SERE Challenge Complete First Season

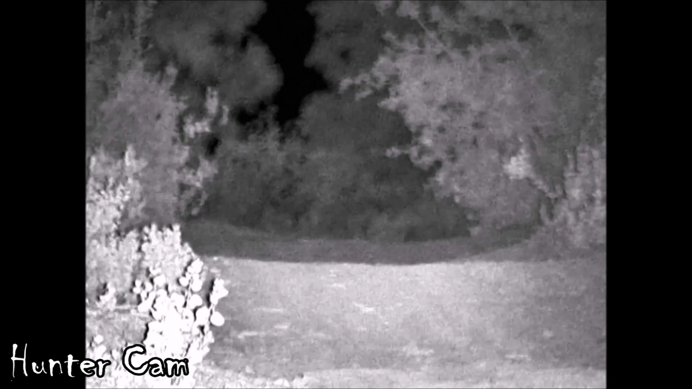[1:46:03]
Not too bad for a civilian device, but Eric needs a little bit of time to get used to it and learn how to use it to his advantage.